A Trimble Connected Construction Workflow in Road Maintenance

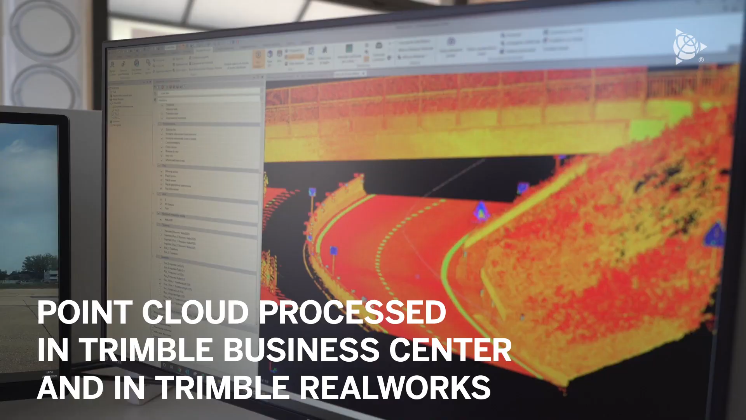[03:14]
Then we extracted a point cloud from the data collected by the MX9 system.